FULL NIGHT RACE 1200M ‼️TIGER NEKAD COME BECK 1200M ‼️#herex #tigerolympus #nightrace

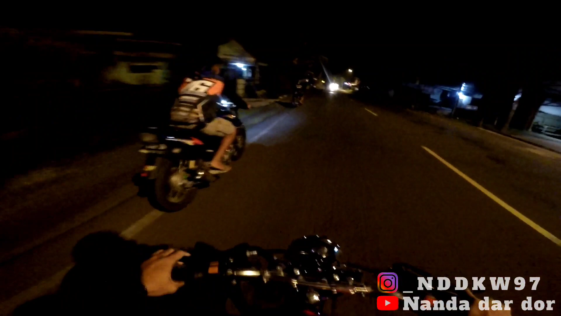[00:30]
Gagat. Mau nengokin Mas Gagat ini. Ya ini Mas Guntur ya, bawa tilas ya. Tiger Super DD yang dulu tankinya tak pakai saya. Buat ngonten dan yo sehari-hari dulu nih ya, sebelum tanki Olympus jadi ya.
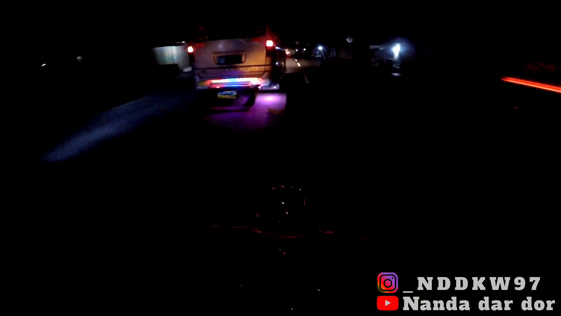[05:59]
Karena dingin banget ini, bolo. Biasa Banjarnegara nih sesudah hujan ya ngene. Cuacane ge, aduh, peh. Dek salip aja polo.